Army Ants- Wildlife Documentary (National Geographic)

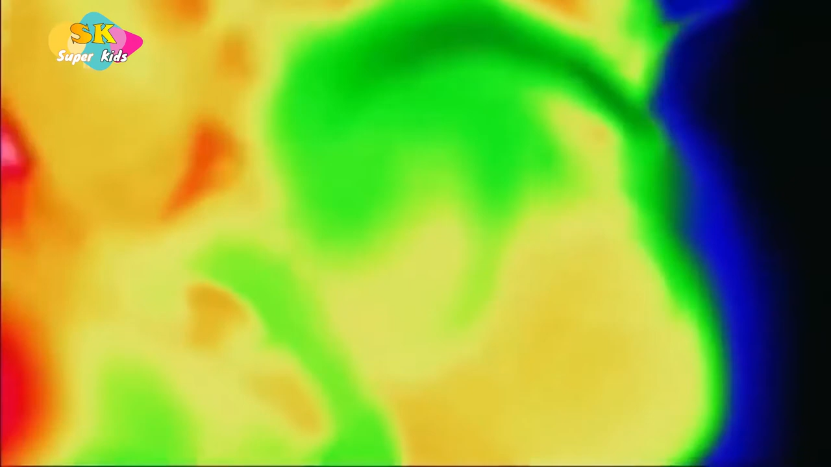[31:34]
The temperature of the core, 47 degrees.
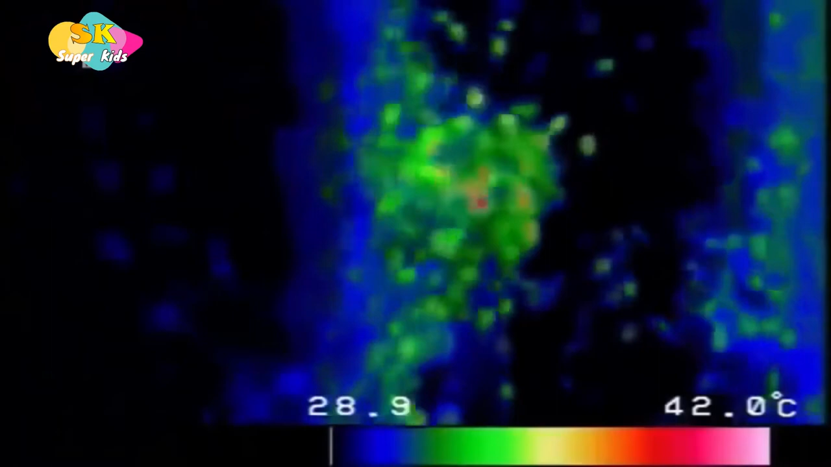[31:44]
On screen: scale top 42.0°C
For 20 minutes, the squirming orb presses onto its prey.